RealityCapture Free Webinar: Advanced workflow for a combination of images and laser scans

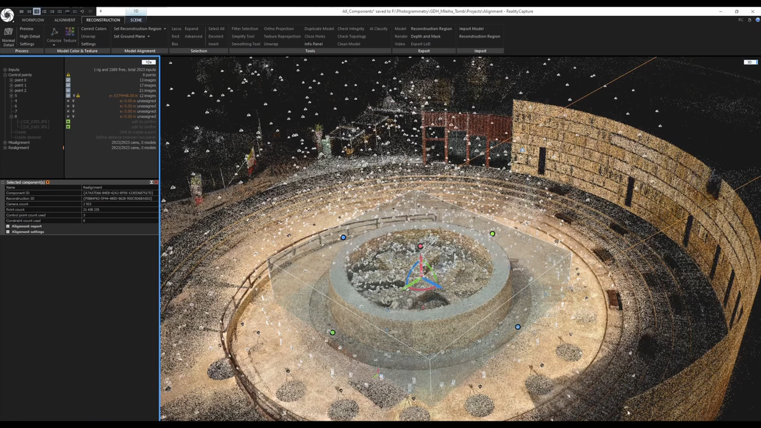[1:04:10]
I would select the component geo-referenced because after this alignment after after this realignment I created and I created another component and I renamed it to geo-referenced so it would select that a component then set reconstruction region yes it would load the reconstruction region that I exported then it would calculate the mesh with the normal detail after the reconstruction it would save the project select the model number one because there will be only one model but I put this command there anyway rename the selected model to source
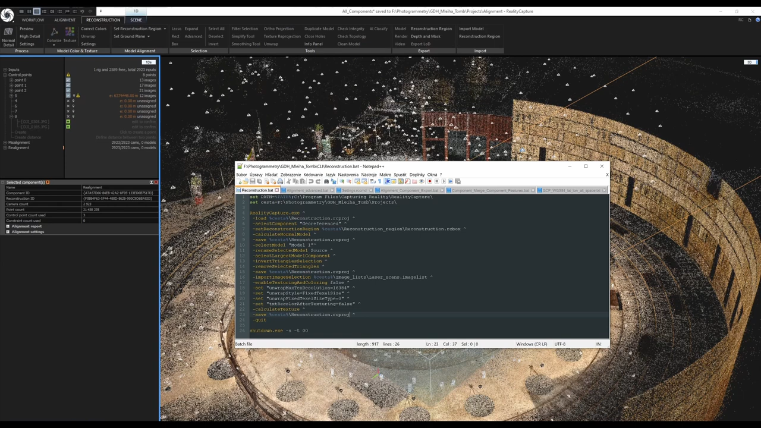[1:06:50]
so that's when I decided to pick a smaller part of the mesh and start experimenting and now I will show you what I did okay so let me close this and I can also close this project right now
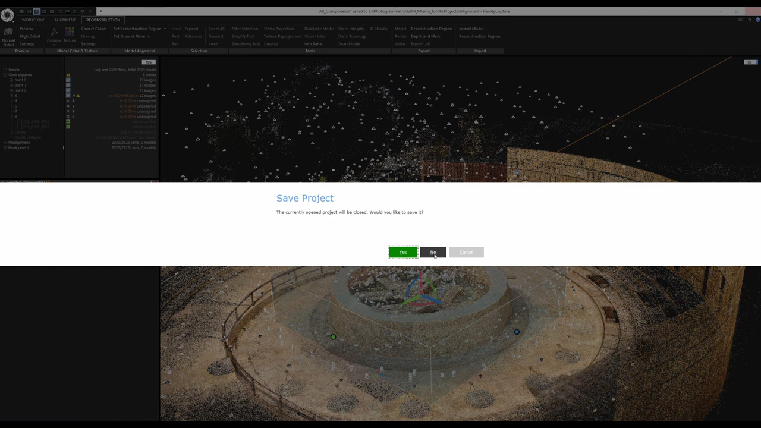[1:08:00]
I do not want to save it and now I will open the project with the reconstruction
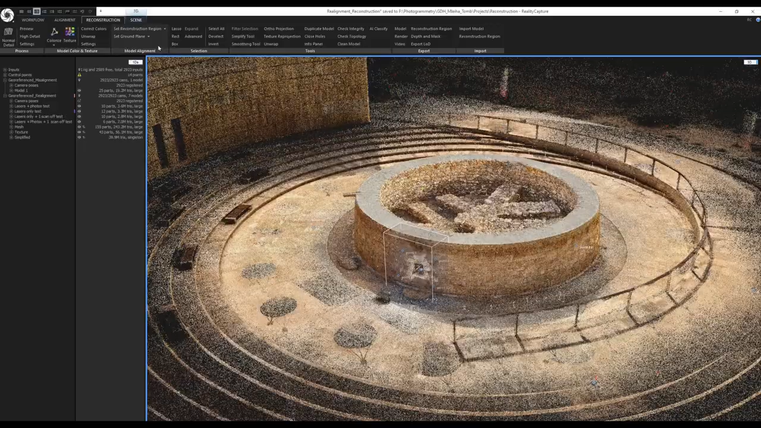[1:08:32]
let me clear the reconstruction region as well okay so I decided that I will make my experiments in this part with this small opening or a window
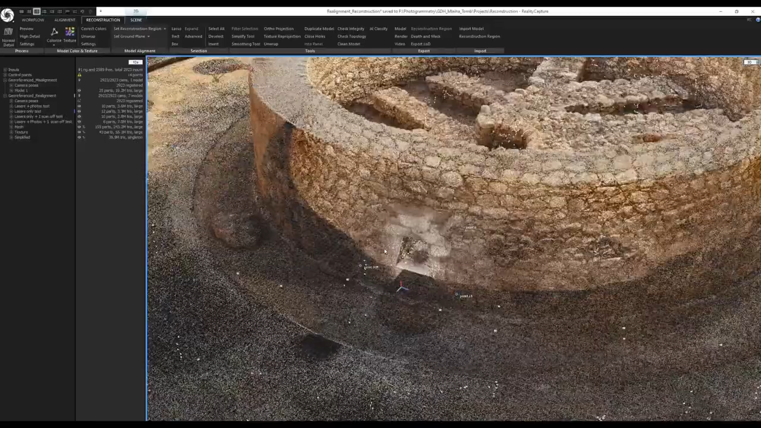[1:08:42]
so I first I created a reconstruction region so I went to set reconstruction region let's make it on a grid again like this
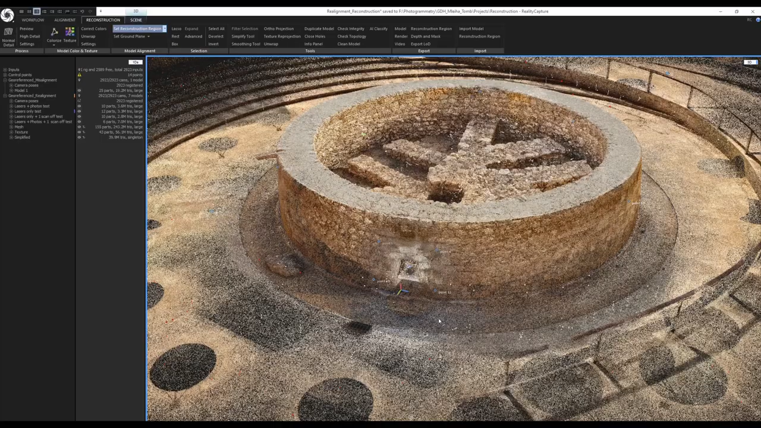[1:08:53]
I will adjust it I will adjust it from the top view like this like this and the back part of the reconstruction region I put it almost in the middle of the wall because I wanted to only play or experiment with the front side of the wall so this is from the top view like this
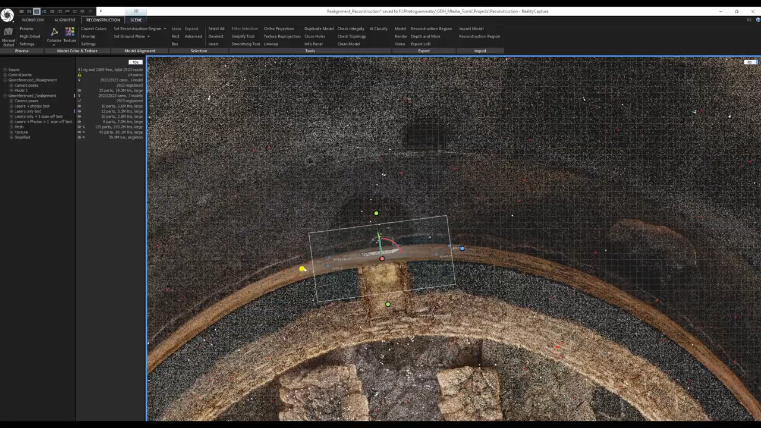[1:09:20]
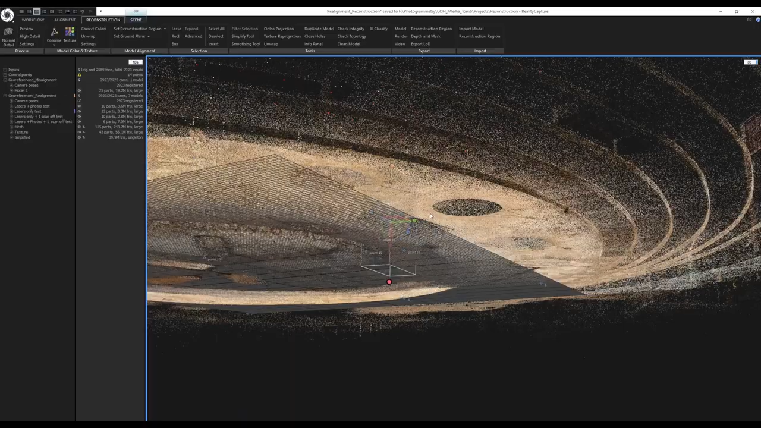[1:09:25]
like this and like this okay
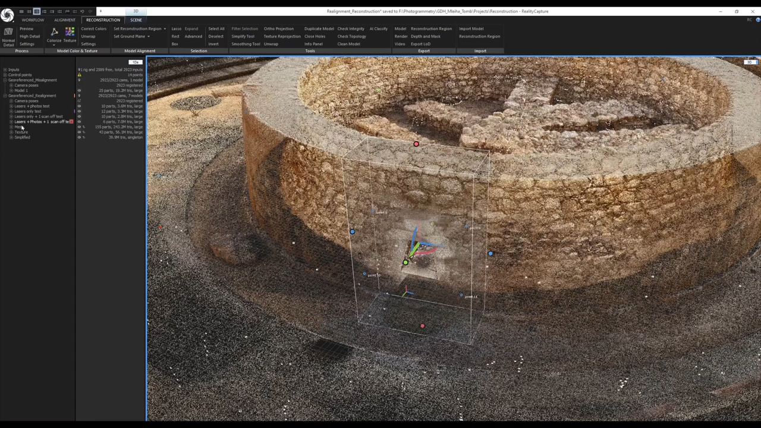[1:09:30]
and here you can see multiple experiments so I tried lasers plus photos only then I tried lasers only then I tried lasers only plus disabling a scan
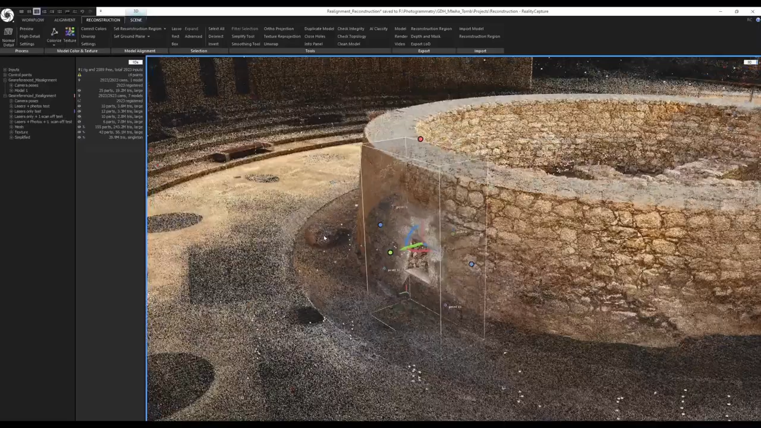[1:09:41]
scan the station that was right here because it was causing the it was causing the the the artifacts in the mesh surface and then I have lasers plus photos plus the disabled laser scan position and I found that the lasers only test minus the one scan station was the best result
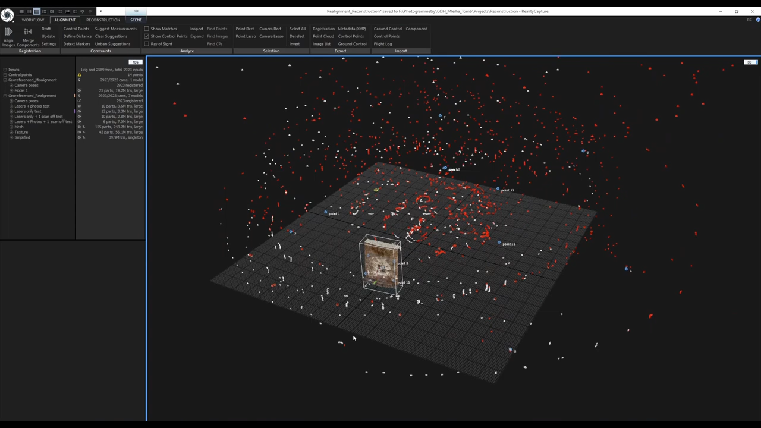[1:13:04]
I did that using the image list so let's select them let's go to the workflow tab import image selection use the laser scans open open again invert the selection
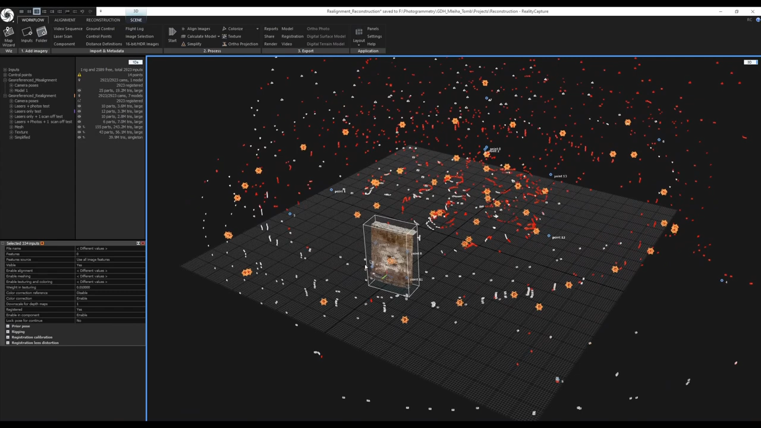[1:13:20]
like this and again disable all of the images by pressing ctrl r
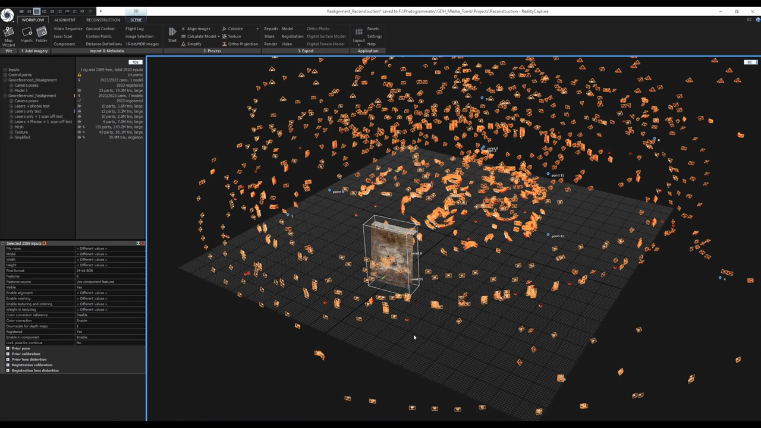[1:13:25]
now when I deselect them
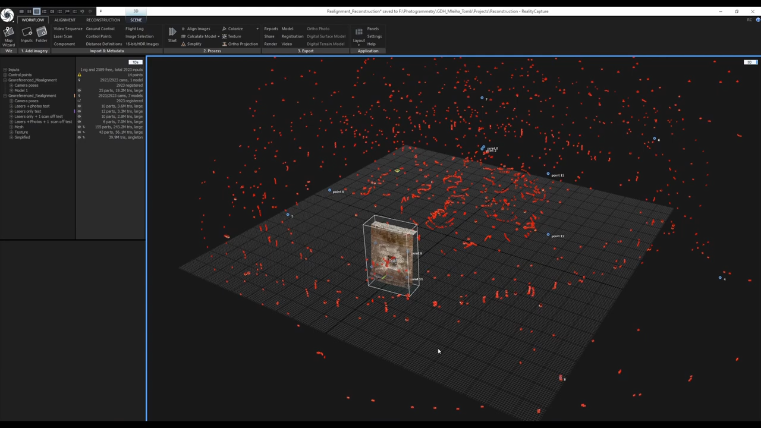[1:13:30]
so everything is disabled except a few scan stations that can see these points
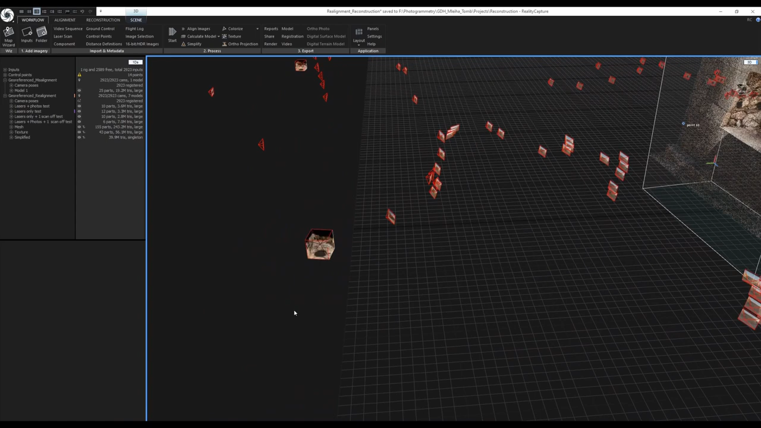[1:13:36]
and actually when I click here on inputs you can see that all of the images are disabled all of them and from the point cloud rig
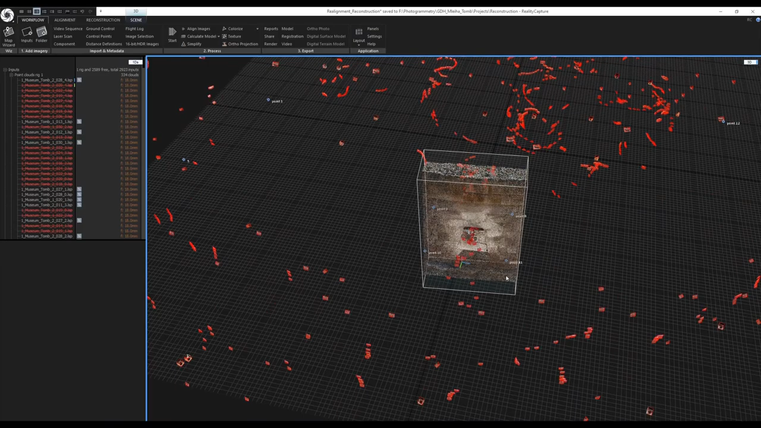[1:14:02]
here only some of them are enabled that can see these visible points so this is the way I used image selections to use as few inputs as possible to make faster experiments
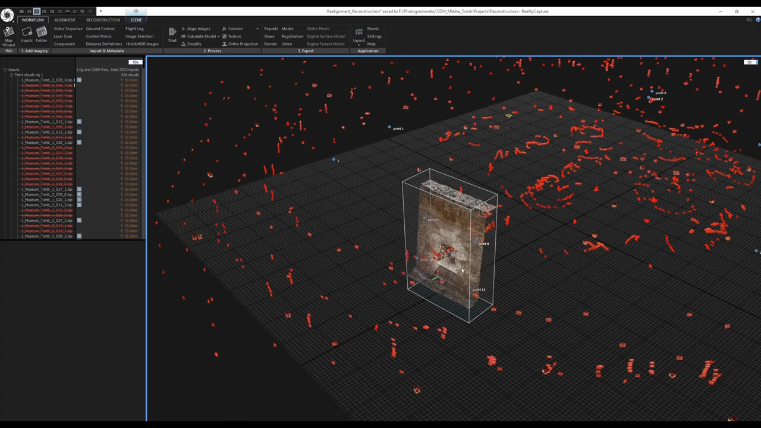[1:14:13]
because if I would calculate this small mesh part with everything it would take
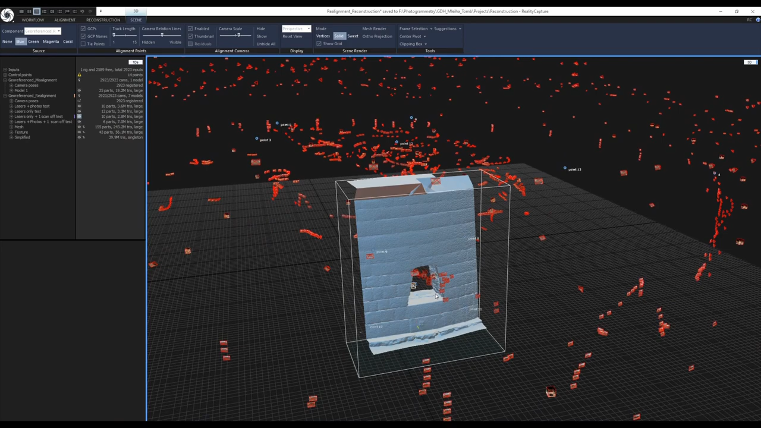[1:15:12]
so I decided to go with the laser scans only but here you can see that the top